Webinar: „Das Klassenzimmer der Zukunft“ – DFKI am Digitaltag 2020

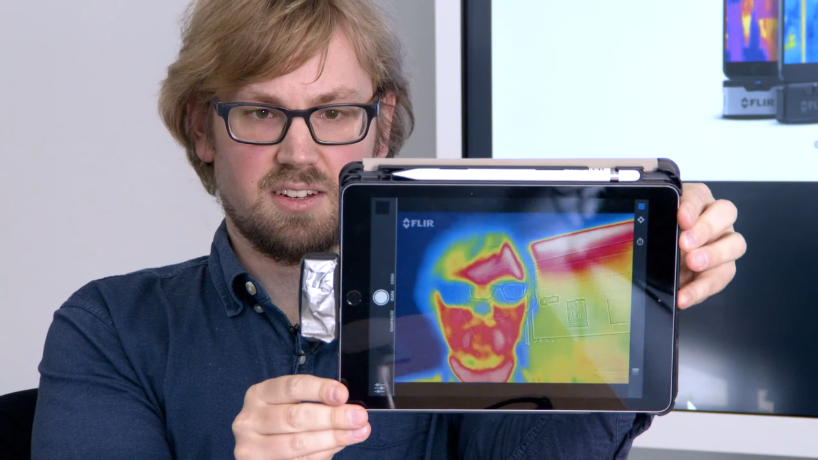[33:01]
Dann sieht man jetzt zum Beispiel mein Gesicht und die Infrarot-Kamera misst eben ein Wärmebild.
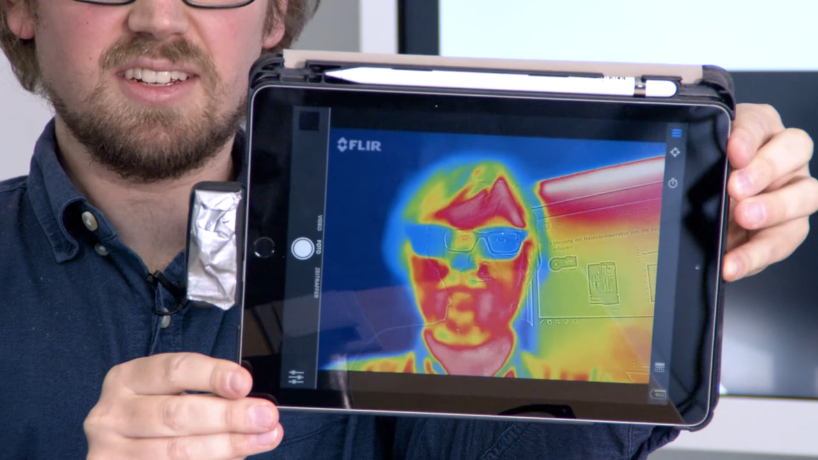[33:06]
Das heißt, ich kann die Wärmeverteilung von meinem Gesicht messen. So, wie wir hier auch gemacht haben. Das sehen Sie auch in diesem Video da. Wir haben eine Person und rechts ist das Infrarot-Bild.
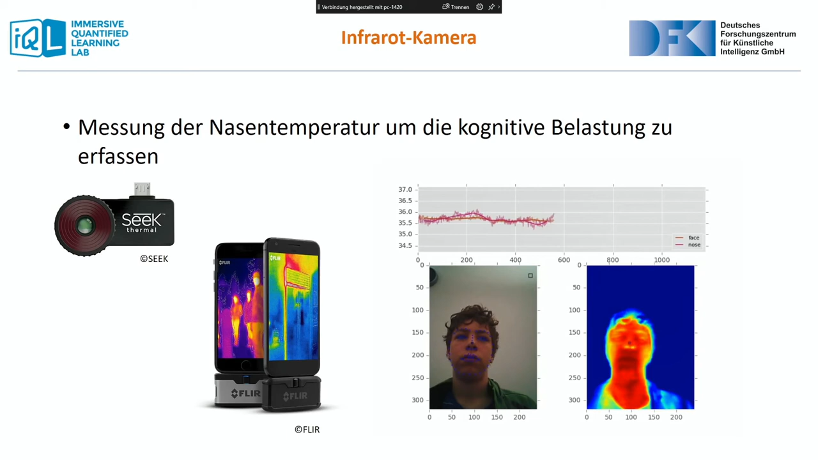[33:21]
Das ist ein bisschen beschleunigt und man sieht zum Beispiel auch um die Nase rum immer so zwei gelbe Punkte, wie das Ein- und Ausatmen ist das, wo es wärmer ist. Gut. Was wir also machen können, ist in dem Fall wieder, wir nehmen ein RGB-Bild, lassen darüber ein ganz normales Bild von der Videokamera, lassen darüber eine Gesichtserkennung laufen. Dann können wir praktisch das Gesicht identifizieren, wir können die Nase identifizieren, die Augen, die Stirn. Das legen wir dann über unser Infrarot-Bild. Dann haben wir praktisch im Infraroten können wir die Nase und die Stirn identifizieren und dann gucken wir eben,
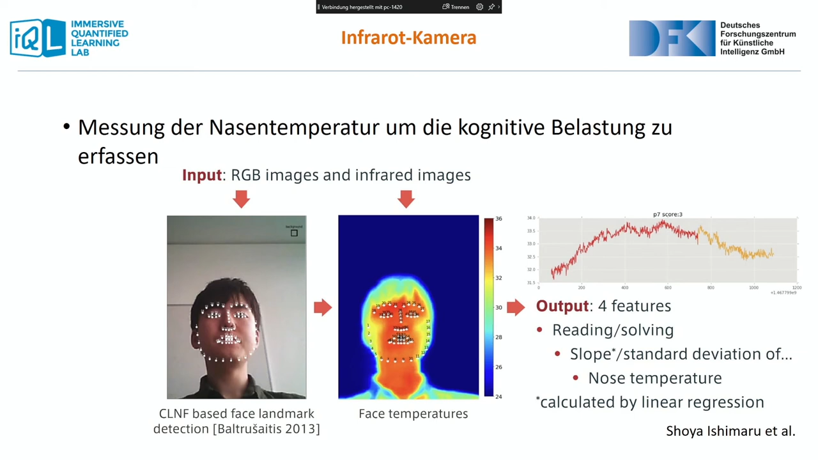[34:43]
Der war richtig angestrengt durch diese Aufgaben. Und dann sieht man, die Nasentemperatur fällt. Das hängt mit dem Nervensystem zusammen, ein sympathisches Nervensystem. Dann werden die Gefäße anders gestellt. Ich brauche kein Blut in der Nase gerade unbedingt, wenn ich gestresst bin. Und das kann man zum Beispiel anhand der Nasentemperatur sehen.